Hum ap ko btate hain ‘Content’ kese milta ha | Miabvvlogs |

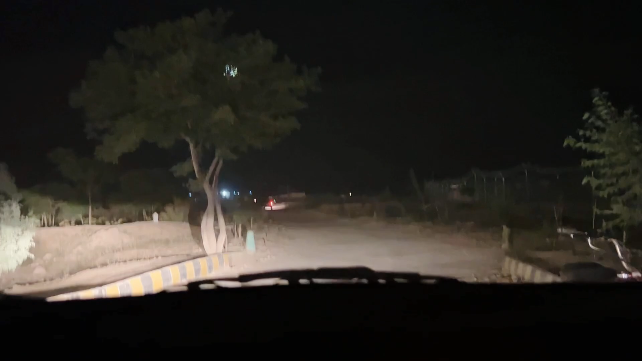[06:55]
यह उपर जाता है उपर थोड़ा बहुत वह पर जाकि पहाड के उपर जगा है
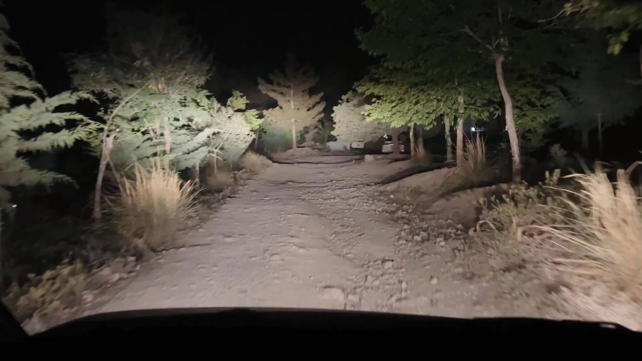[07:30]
सामने सामने ये पहाड है पहाड यूपर आप लिखाता हूं ना आप लोगों को सईसे अभी तक आप लोगों समझ नहीं आएगा